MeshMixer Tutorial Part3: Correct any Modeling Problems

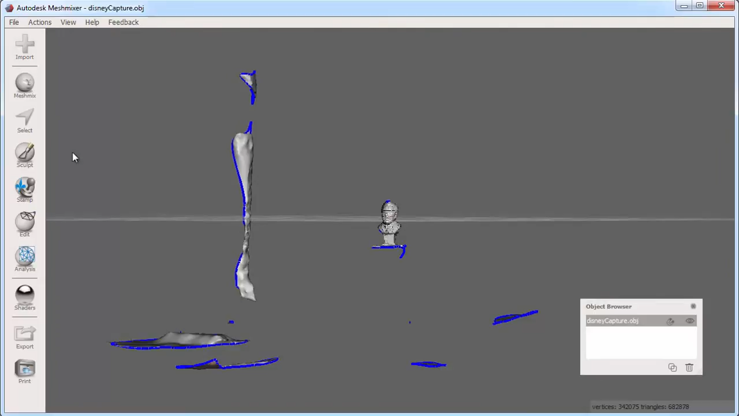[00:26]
First, I'll use my selection tool to select and delete any unwanted faces. I'm using the laser select to highlight